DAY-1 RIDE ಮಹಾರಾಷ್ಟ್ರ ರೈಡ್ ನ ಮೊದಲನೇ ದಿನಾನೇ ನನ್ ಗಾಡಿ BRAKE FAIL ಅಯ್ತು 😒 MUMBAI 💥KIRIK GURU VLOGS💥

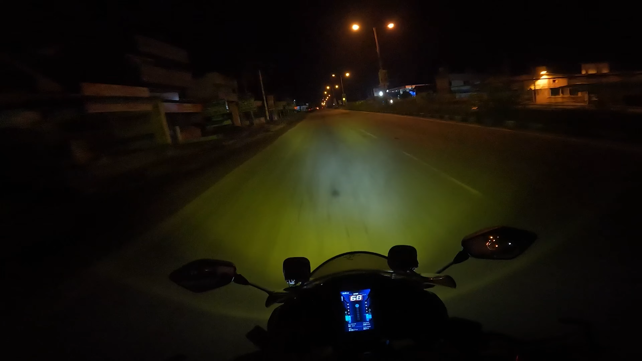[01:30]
ಇವಾಗಲೇ ಓಡ್ತಿದ್ದೀನಿ, ಅವ್ನು ಹೆವಿ ಹಿಂಸೆ ಕೊಡ್ತಿದ್ದಾನೆ ಅಪ್ಪ ಶೆಟ್ಟಿ, ಬಾ ಮನೆಗೆ ಬಾ ಮನೆಗೆ ಅಂದ್ಕೊಂಡು. ಏನು ಮಾಡೋಕ್ಕಾಗಲ್ಲ, ಹೋಗೋಣ. ನಾಳೆ ಬಂದಿದೆ, ಕಾವೇರಿ ಇಶ್ಯೂ ನಡೀತಿದೆ, ಸೊ ಎಲ್ಲೂ ಹೋಗಂಗಿಲ್ಲ ಹೊರಗಡೆ.
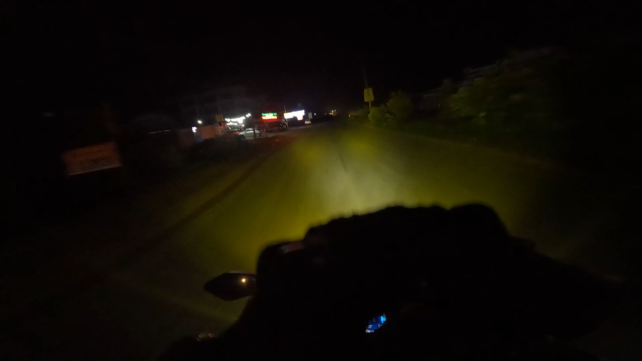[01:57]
ನನ್ನ ಬೈಕ್ ನಾನು ಇದು ಫಾಗ್ ಲ್ಯಾಂಪ್ ಹಾಕ್ಕೊಂಡು ಹೋಗ್ತಿದ್ದೀನಿ.